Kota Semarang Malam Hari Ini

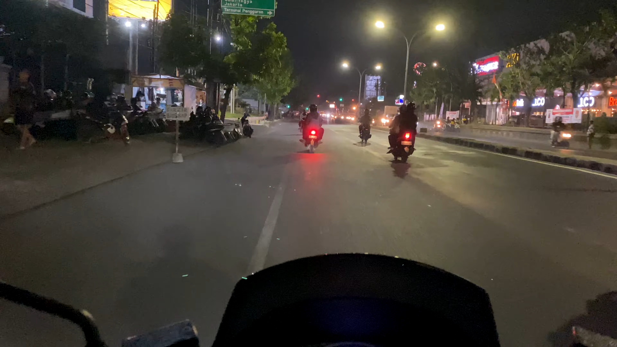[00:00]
Let's go. Kita mulai perjalanan di malam hari ini. Diawali di depan dealer Honda di Pedurungan Majapahit atau di depan Ramayana ini kanan jalan dan kiri jalan sebentar lagi adalah Transmart Majapahit.
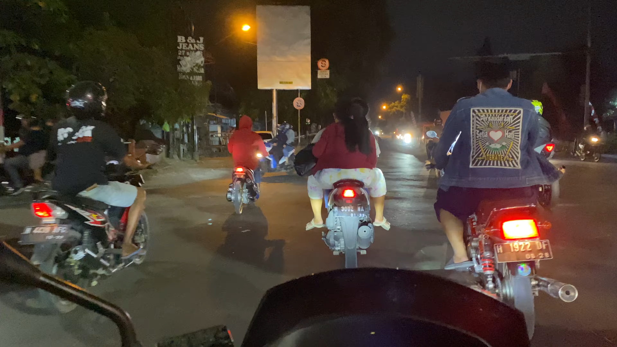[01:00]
Banyak sekali ya. Pemberani pada malam hari ini. Oke, sebentar lagi hijau dan plus. Oke, trek-trekan mulai jelas.
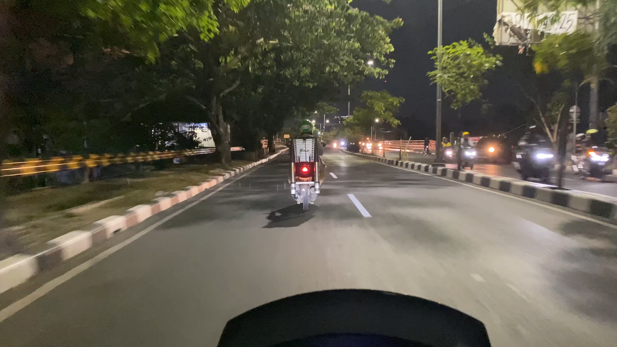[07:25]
Pas. Iya deng, 18. Kalau di jam di motor saya 8.18. Sebentar lagi kita akan mendung. Kita akan sampai di simpang Milo.
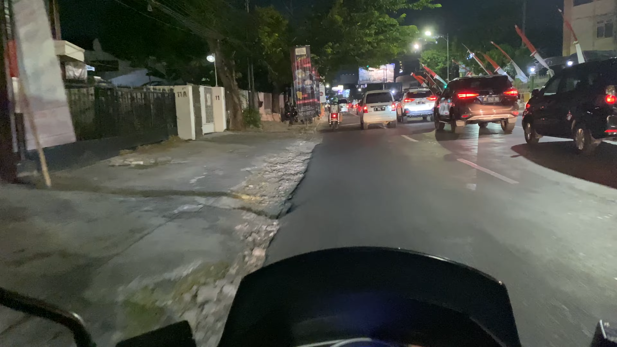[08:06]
Nah, itu di depan simpang Milo, simpang yang legend. Dulu banyak sekali bis-bis yang ngetem di sini untuk mencari penumpang. Sekarang udah nggak bisa lewat sini ya untuk bis-bis. Sekarang udah lewat tol semua. Oke, kita lanjut lagi perjalanan menuju ke simpang Bangkong.
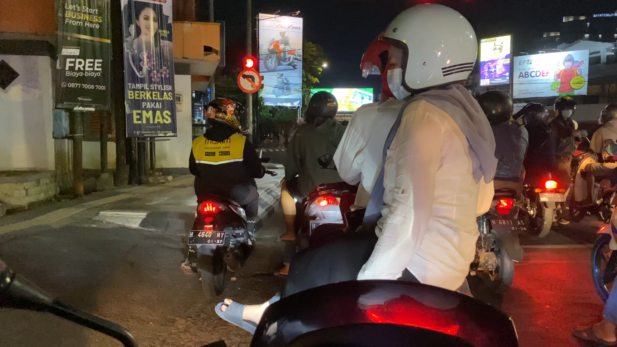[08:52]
Waduh, nah itu soto Bangkong ramai. Kena merah lagi, saudara. Dulu ada sing turun. Ana sing mandek enak men.
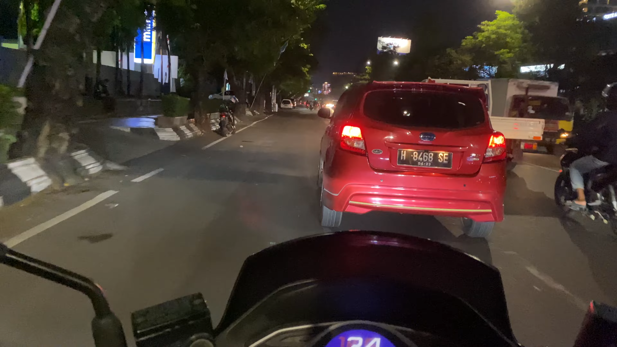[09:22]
Kita akan melihat perkembangan atau kondisi di simpang 5.
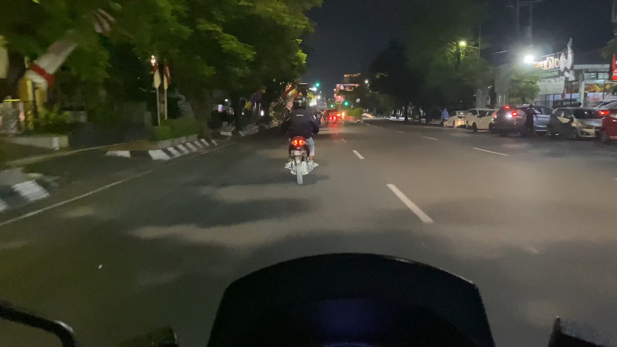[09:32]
Nah, ini dia. Ambil kiri dulu, mumpung hijau. Kita gas dulu ya.
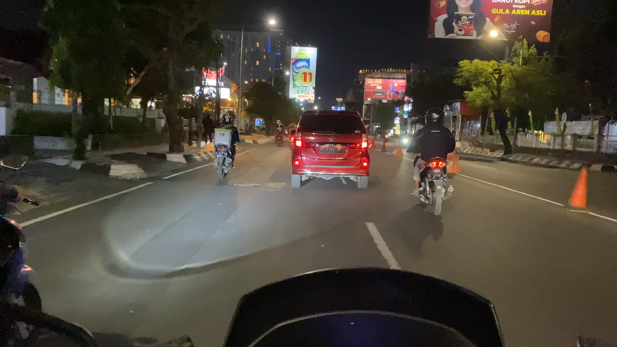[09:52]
Ke Arjibonegoro sebelah kanan. Ya, kita lurus terus menuju arah Simpang 5. Bagaimana malam ini? Apakah ramai atau biasa-biasa aja? Tapi kalau menurut trafiknya sepertinya ramai.
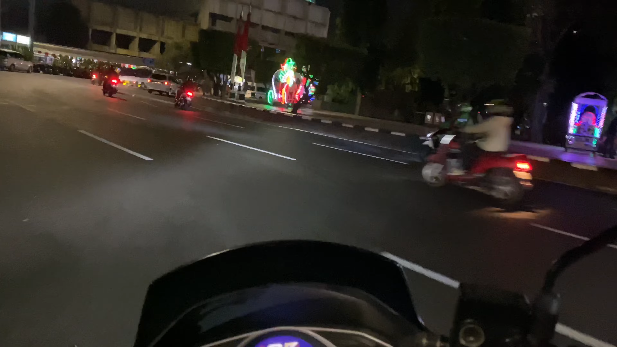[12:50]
Dengan di belakangnya ada Mall Ciputra atau Hotel Ciputra. Kelihatan megah di belakangnya itu.
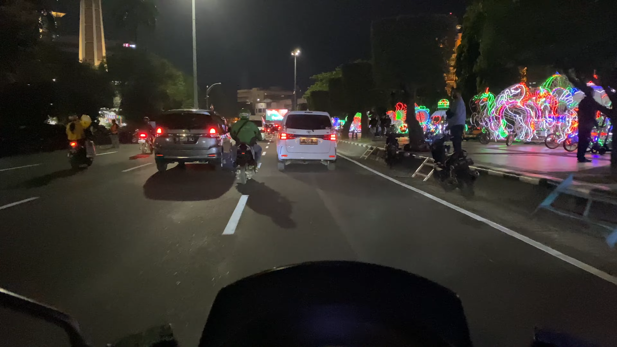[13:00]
Oke, kita muter ke Simpang 5. Nah, kita lihat sekitar. Kendaraan hiasnya banyak sekali. Dan itu banyak yang lari-lari.
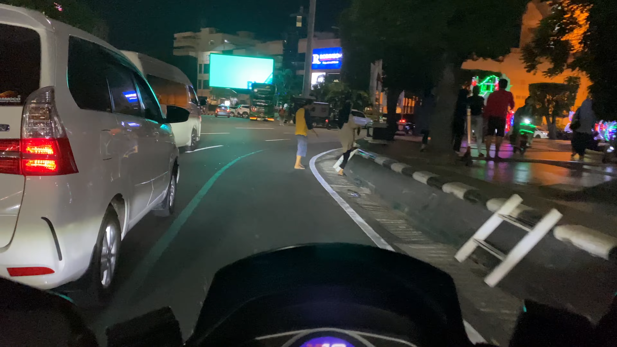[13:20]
Ada juga yang dengan keluarga. Ada yang skuter-skuteran, sepeda listrik, wah komplit, cukup komplit. Dan kalau dilihat ini ya biasa, ini nggak terlalu ramai sih.
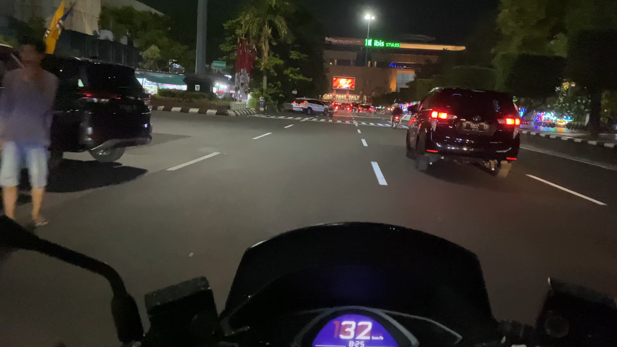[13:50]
Mungkin di hari Jumat atau malam Sabtu atau malam Minggu, wih rame. Nah, itu dia.
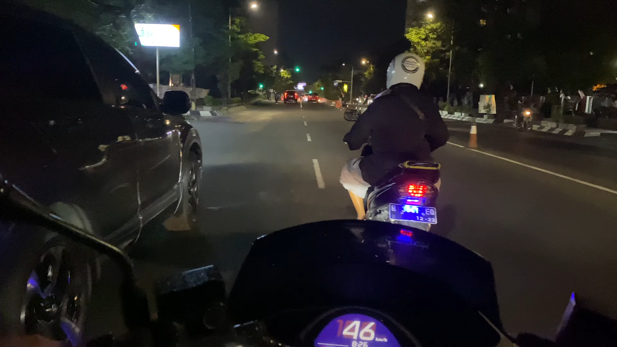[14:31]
Di malam hari ini cukup untuk traffic cukup lumayan padat, tapi kondisi di Simpang 5 terbilang tidak terlalu ramai.